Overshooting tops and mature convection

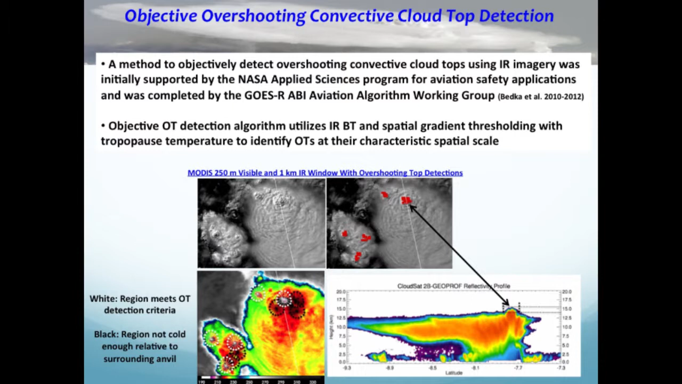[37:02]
he can process over a very large MSG or GOES scene very very quickly to identify overshooting tops in a region so you start with a visible image not visible but IR imagery this happens to be 250 millimeter visible and one kilometer IR here and it works on the infrared channels without the window channels roughly about 11 micron and so this is the algorithm itself in terms of how it actually develops things so it goes through several steps but nonetheless the output